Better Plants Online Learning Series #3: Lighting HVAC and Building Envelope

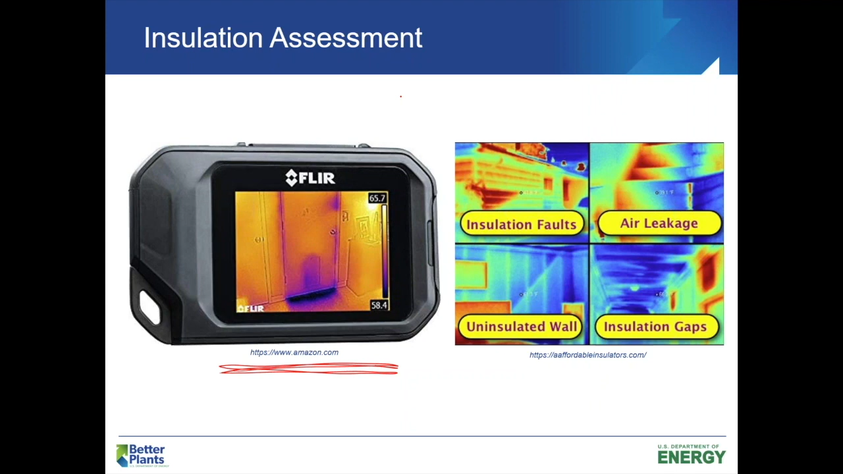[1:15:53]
but they can also be used on our electrical systems too. So to identify, uh, bad connections in our switch gear. So, uh, some really good stuff there, uh, really important piece of, uh, equipment. So that's kind of a roofs and, and, um, uh, walls.